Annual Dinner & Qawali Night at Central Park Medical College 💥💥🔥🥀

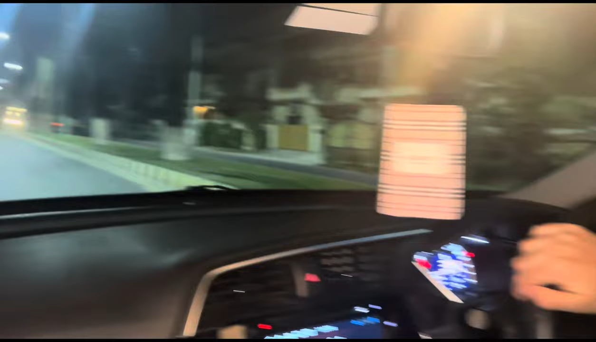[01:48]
सही जा रहे हैं, सामने कॉलेज आ गए.
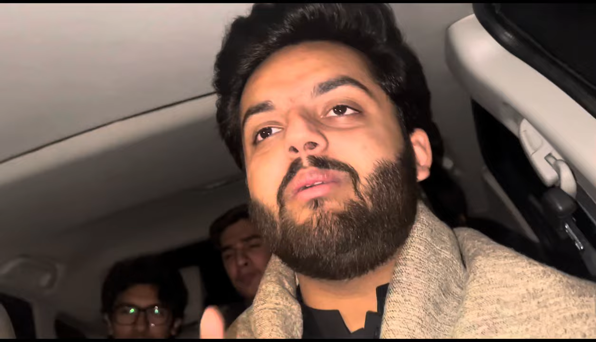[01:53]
ये बता नहीं सकते आपको, हमने इस वीडियो के लिए दोबारा घूम के आए हैं यू टर्न लेके. सिक्योरिटी वाले हमें साथ साथ एस्कॉर्ट करते हुए जा रहे हैं. आपको थैंक यू, इतनी जरूरत नहीं थी वैसे. ये गाड़ियां क्यों मुड़ रही हैं यहाँ से?
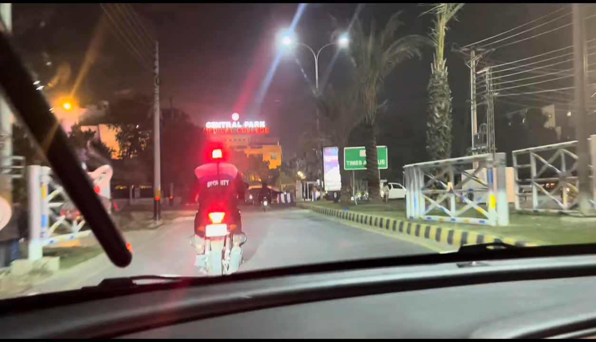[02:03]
ये मुड़ इसलिए रही है, उनको इन ड्राइव पे आए हैं बच्चे सारे. जाने देंगे?
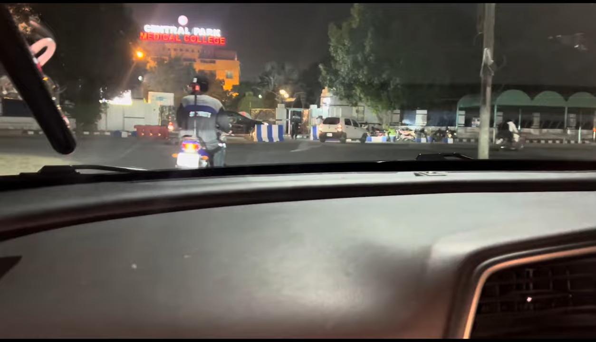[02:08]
मुझे लगता है कि अंदर नहीं देंगे, लेफ्ट से आप लेफ्ट से लेफ्ट से चलते.